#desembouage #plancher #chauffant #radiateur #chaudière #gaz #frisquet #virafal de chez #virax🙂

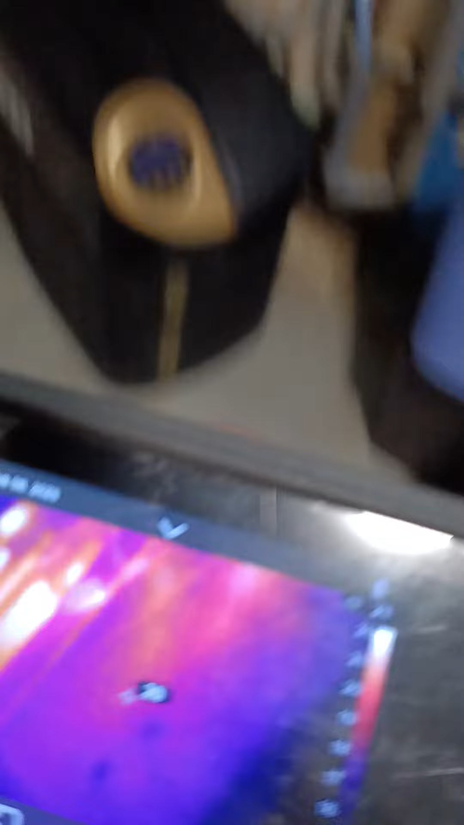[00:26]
faut pas faut pas attendre dix ans parce que dix ans ça se bouge tout
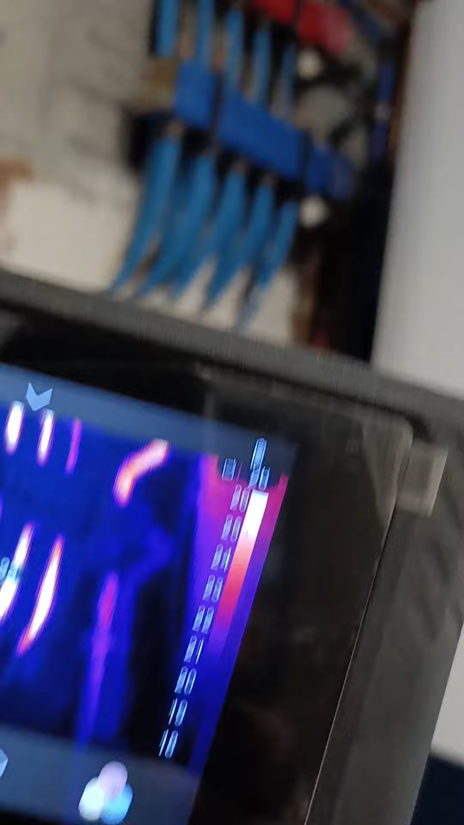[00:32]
et puis là après donc là c'est les radiateurs mais je n'y ai pas
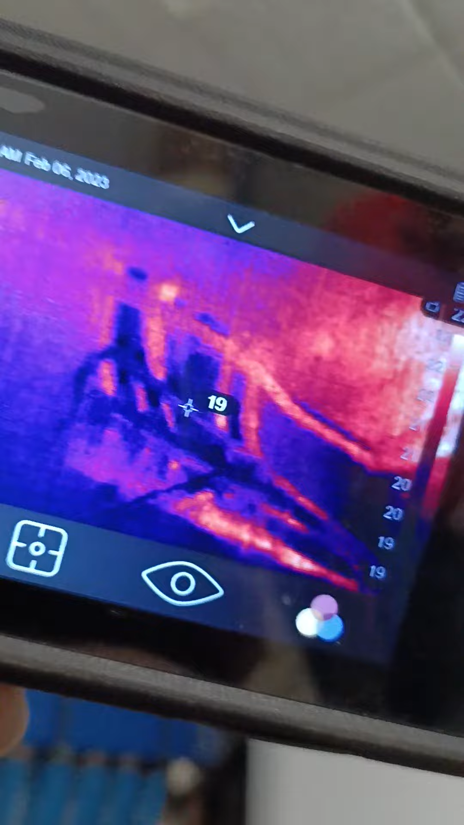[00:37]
touché à cause des robinets retour des radiateurs puis de toute façon c'est assez propre alors j'ai décidé que